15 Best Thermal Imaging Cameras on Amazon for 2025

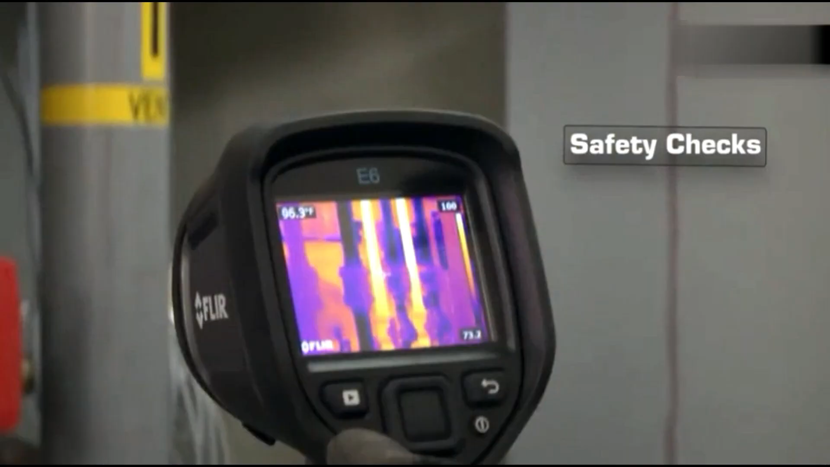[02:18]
Wi-Fi connectivity enables seamless image transfers to the Flyer Tools app for further analysis.
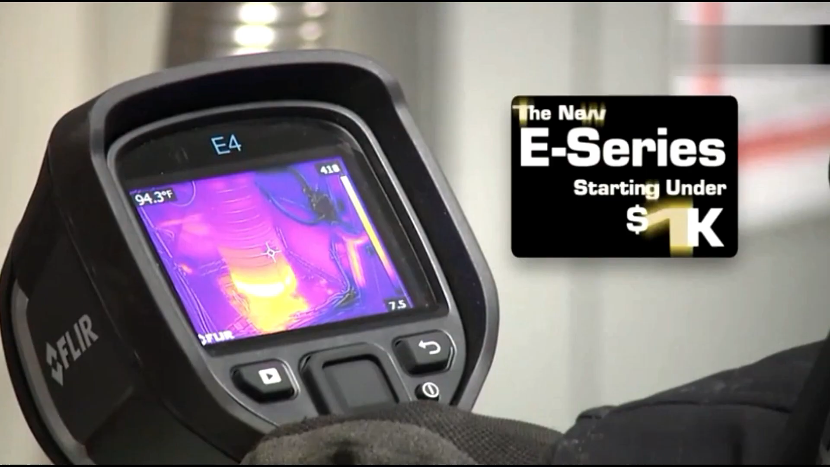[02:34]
On screen: spot 94.3°F
Its 3-inch display ensures clear image viewing in various lighting conditions.
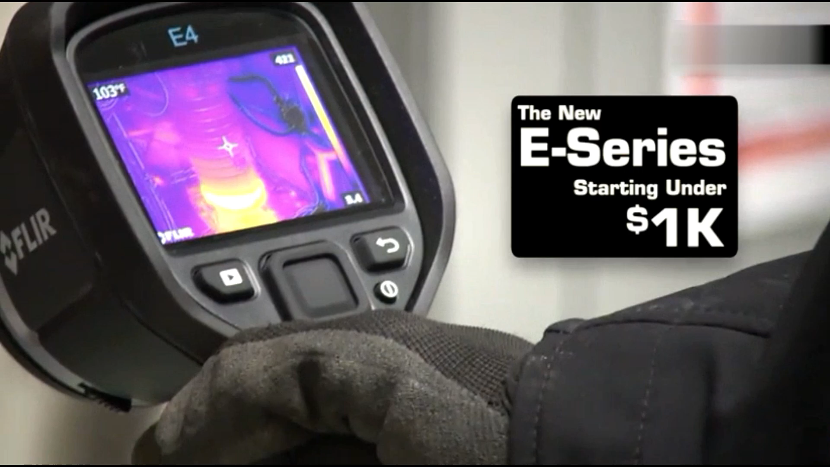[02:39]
However, some users have reported occasional issues with memory card recognition,
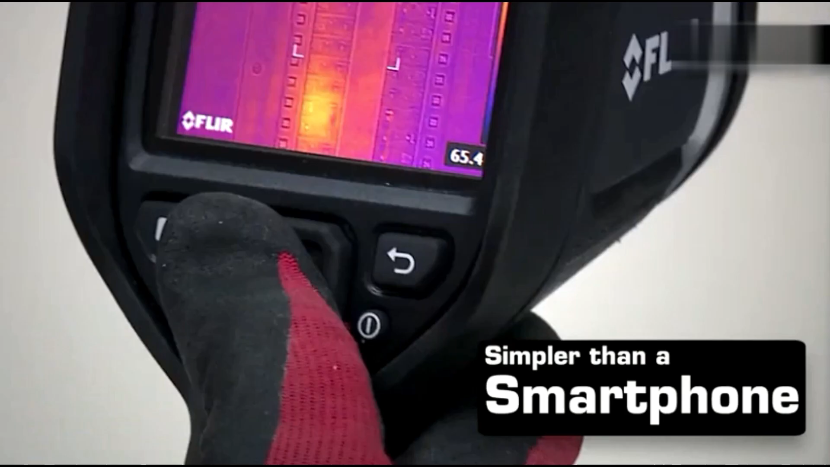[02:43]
which may affect data storage and retrieval,
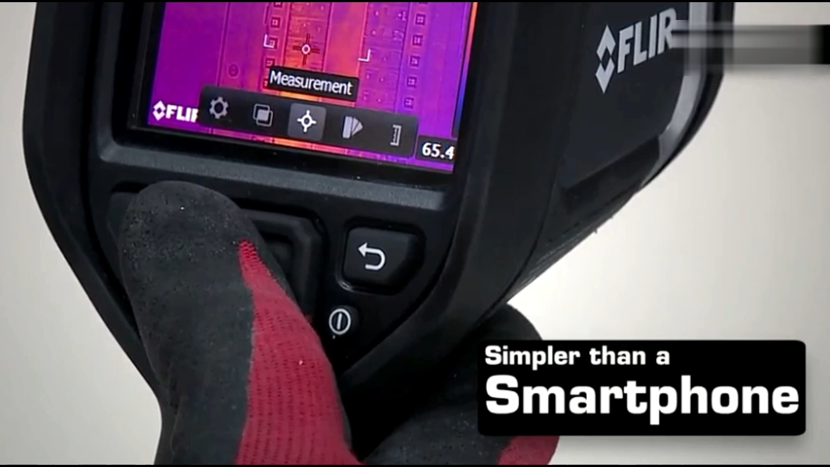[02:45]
requiring extra caution when saving important thermal data.
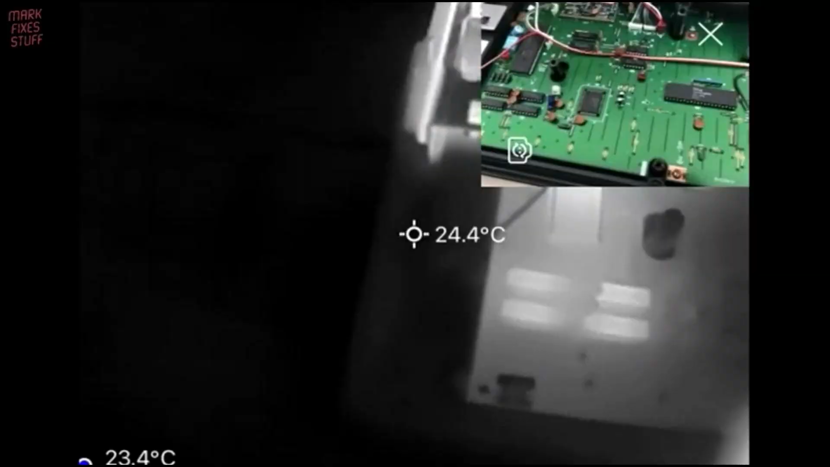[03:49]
On screen: spot 24.4°C
It accurately measures temperatures from minus 20 degrees Celsius to 600
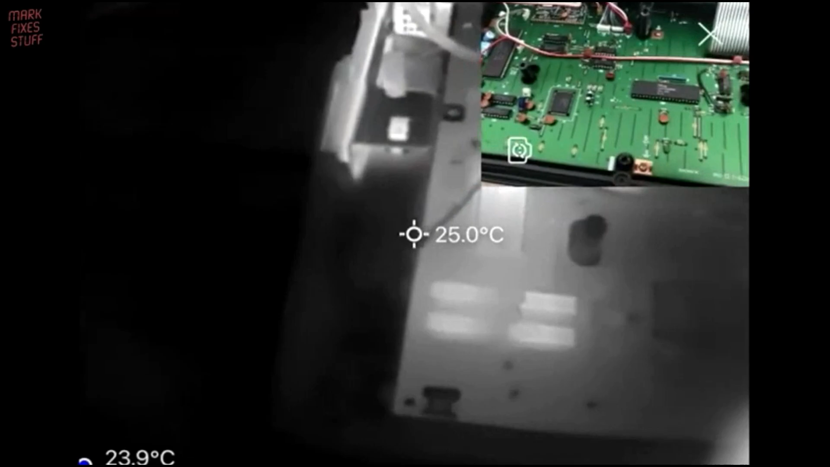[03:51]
On screen: spot 25.0°C
degrees Celsius with a plus or minus 2 degrees Celsius margin, making it ideal for PCB inspections. Operating at 25 frames per second, it provides smooth real-time readings.
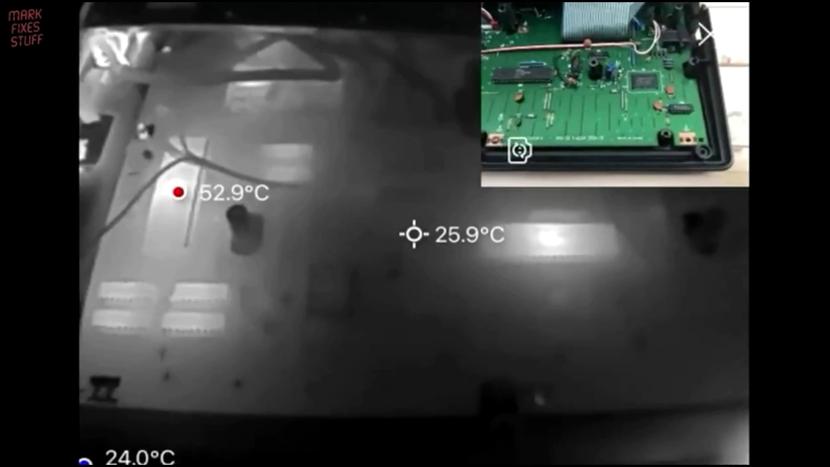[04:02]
On screen: spot 25.9°C
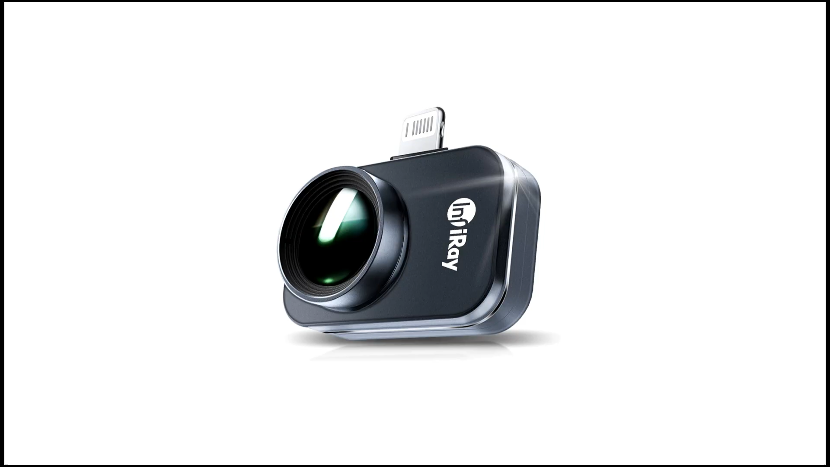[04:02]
A magnetic macro lens enhances versatility,
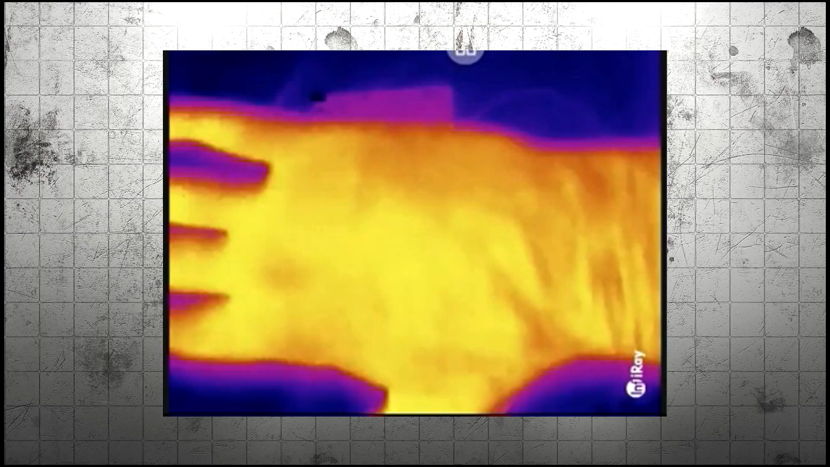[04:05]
allowing both close-up and distant viewing,
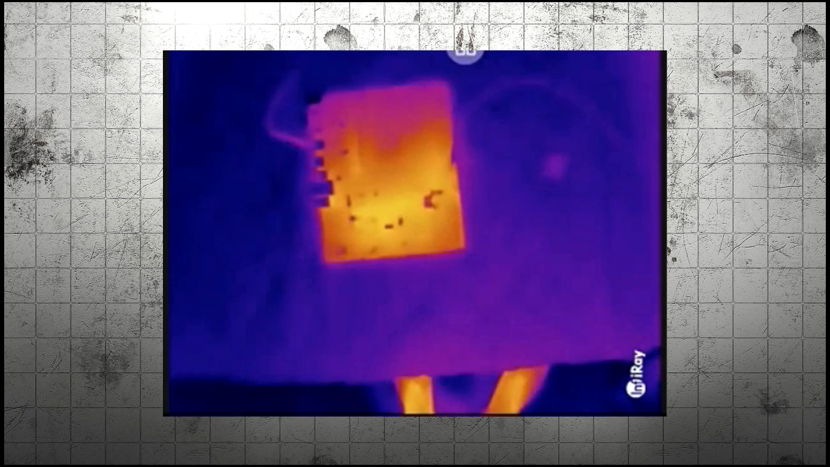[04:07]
capable of detecting a 0.25 millimeter resistor from 4 centimeters away.
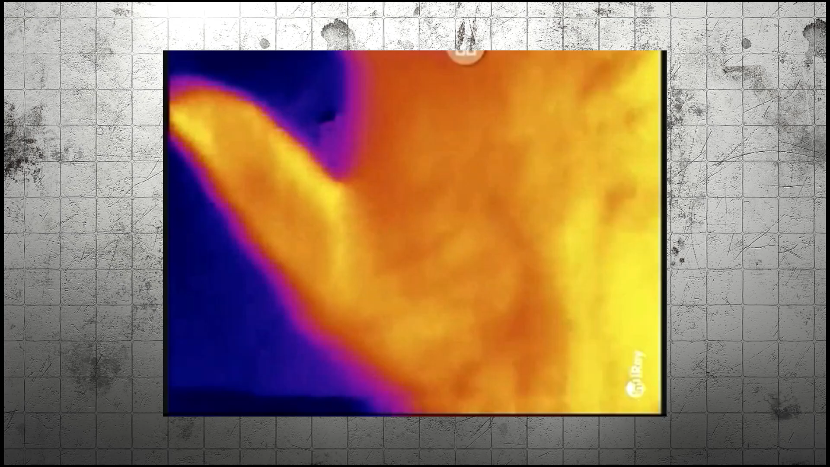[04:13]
Users can fine-tune sharpness and contrast, analyze images without retaking photos, and utilize video recording, image rotation, and fusion for better data interpretation.
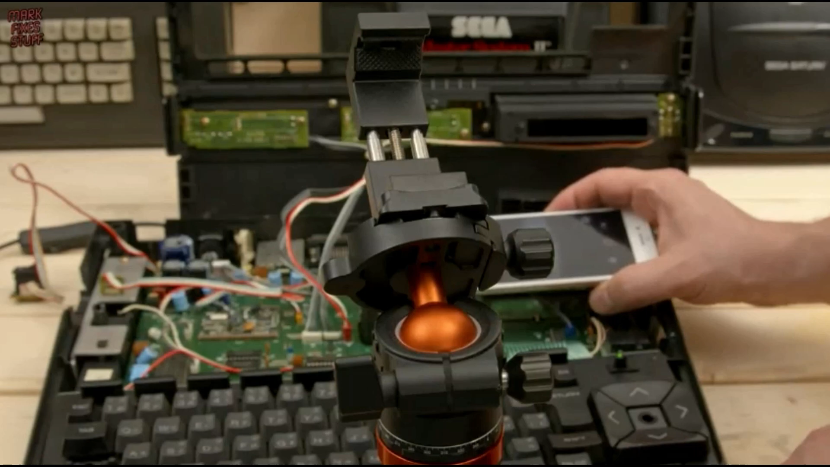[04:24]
Additionally, it supports easy sharing of high-quality infrared images on social media.
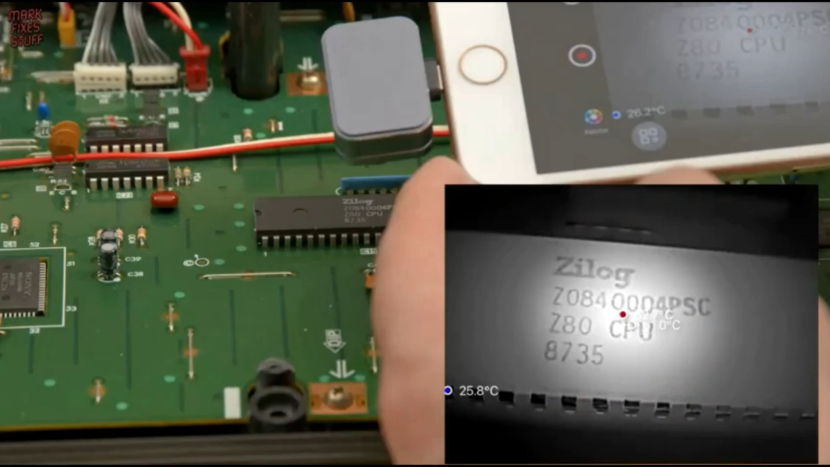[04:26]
However, its small size may limit handling convenience,
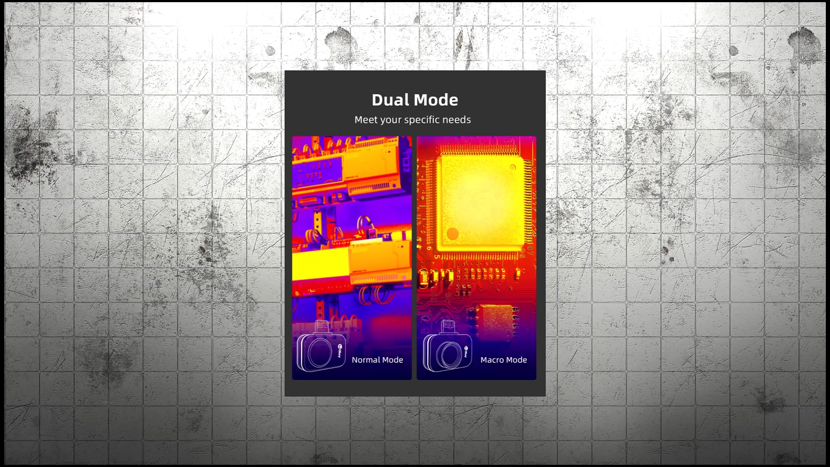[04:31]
and some users may find the interface less intuitive for advanced analysis.